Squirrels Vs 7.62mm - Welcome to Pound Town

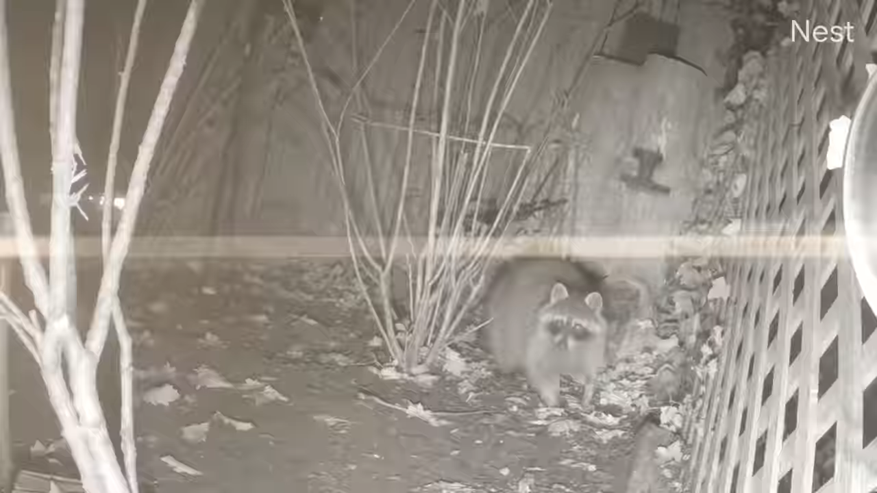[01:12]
sit back grab your favorite fall beverage as we navigate a leshy six pack by handing out one-way tickets to pound town
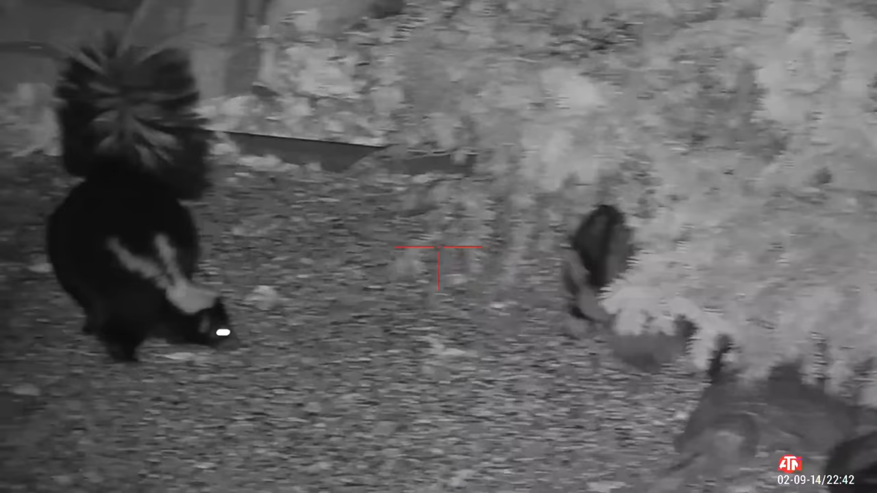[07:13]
the bullies have been coming in hot and i smoked a big old raccoon with the dirty 30 but before
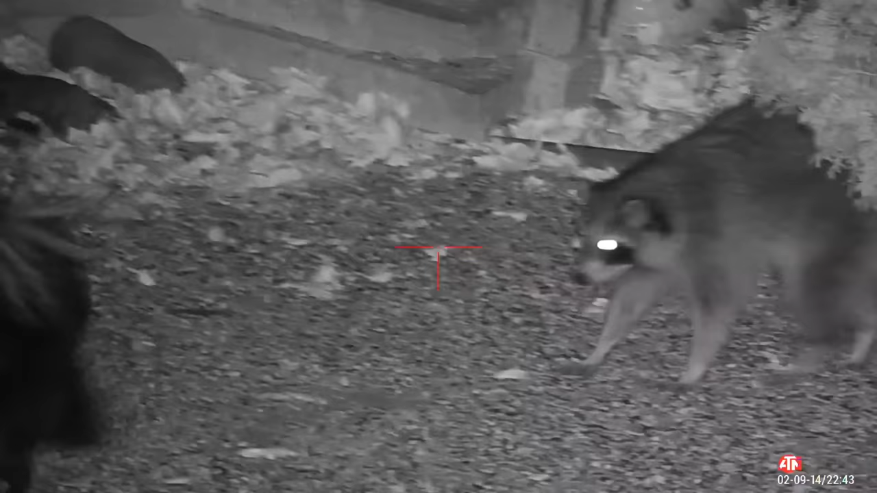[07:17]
i show that i keep uh seeing people in the comments
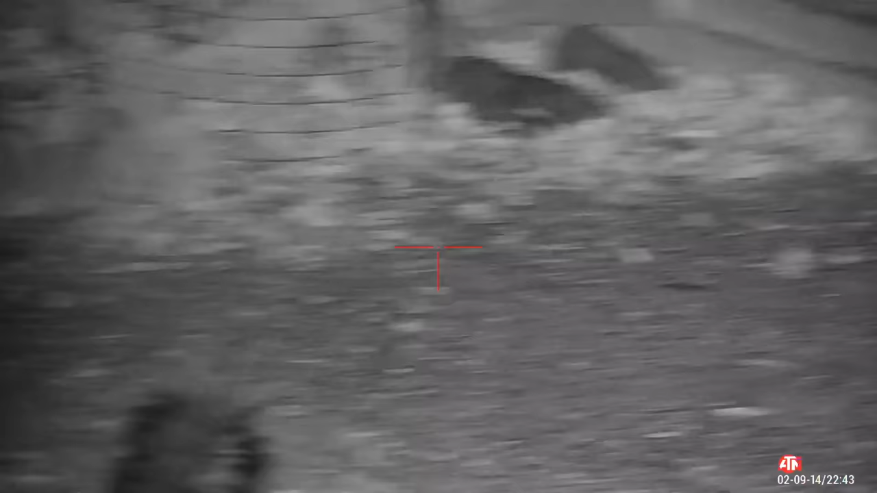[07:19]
request that i do a little bit more of a rundown on the setups i'm using so uh here's
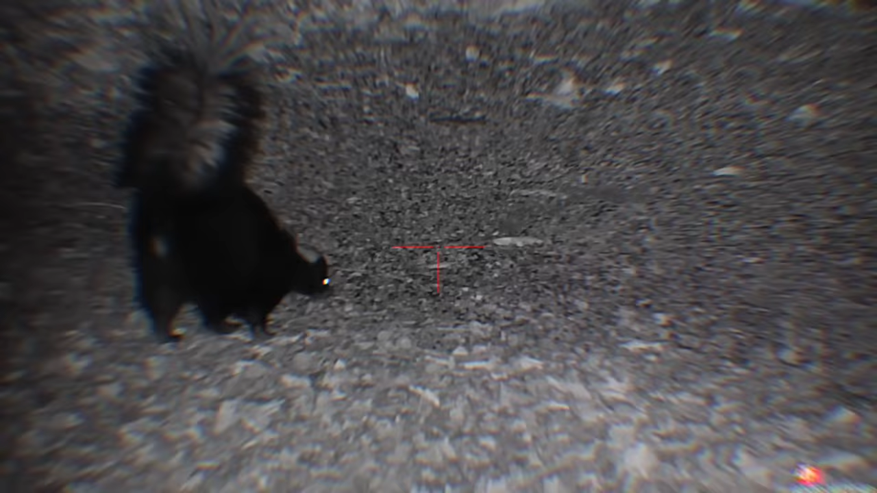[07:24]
a new build i just did this is the 350 millimeter 25 cal leschi 2 with the soon to be released quick
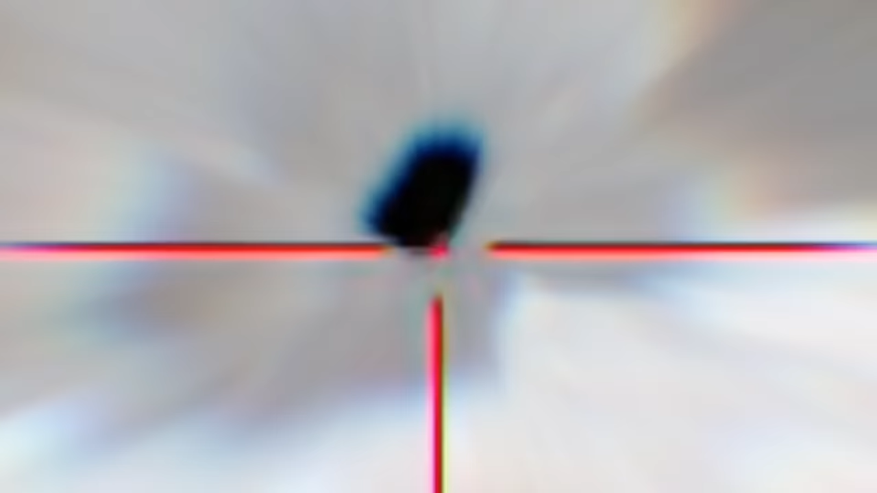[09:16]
because of the behemoth silencer i can run this thing all night
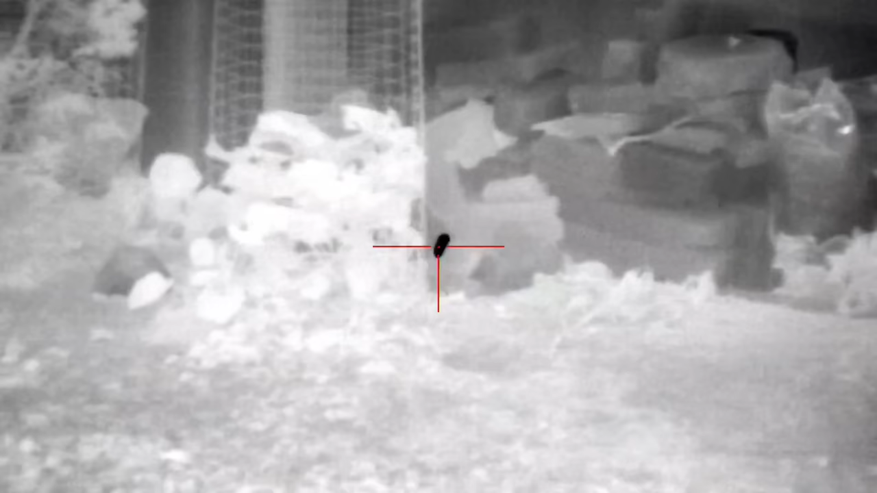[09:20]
long on the rats but still have plenty of power for a bully typically i have turned
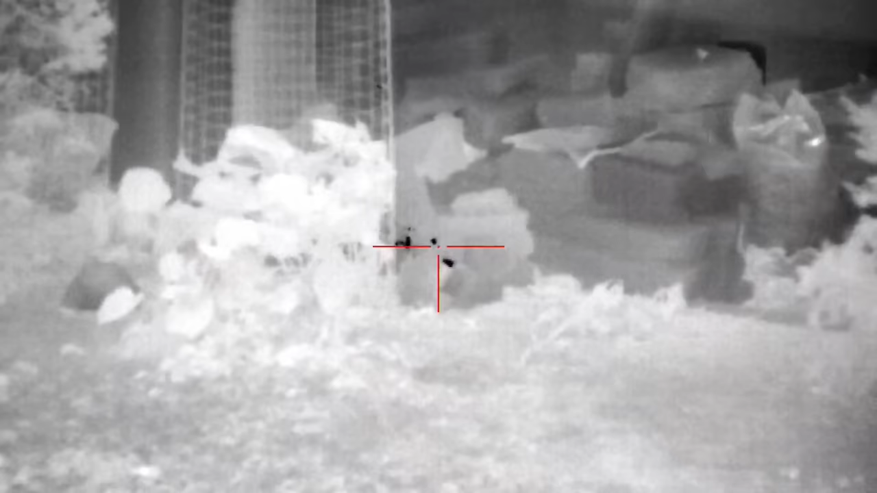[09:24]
like a rat gun way down uh so
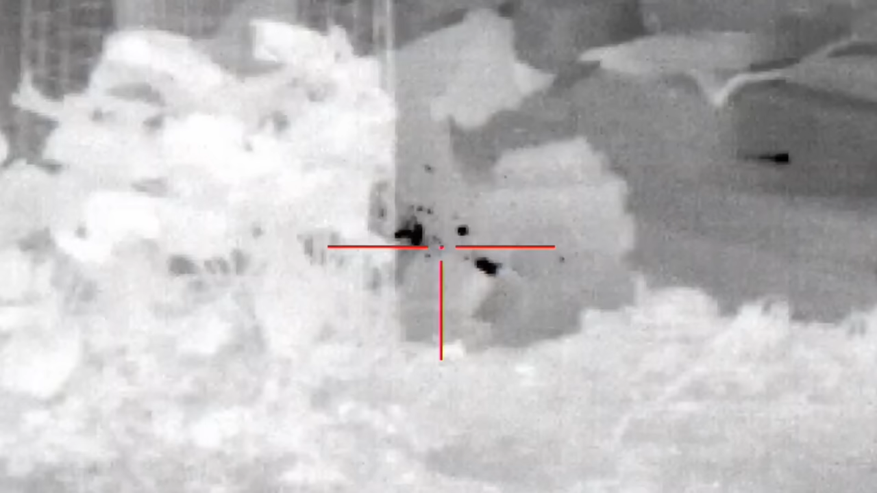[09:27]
that it can be super quiet at night where sound travels a lot more
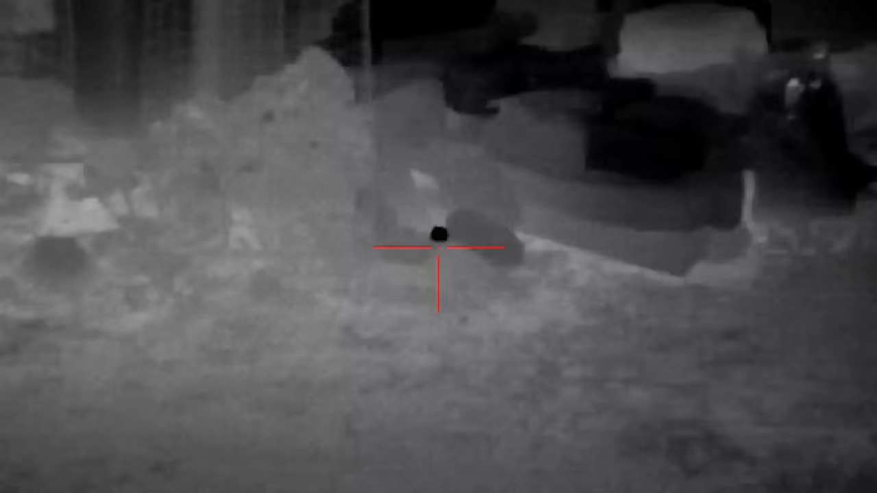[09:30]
especially when it gets colder but anyways uh this behemoth silencer
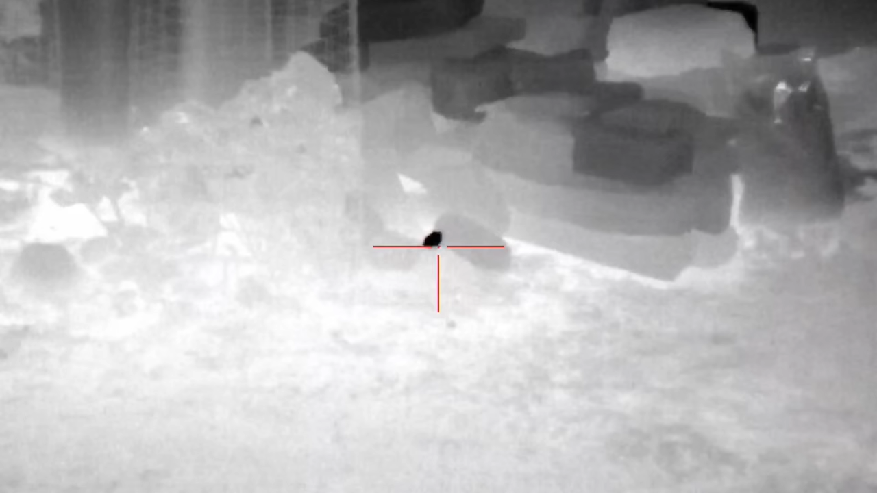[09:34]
is absolutely incredible and uh i'm able to run a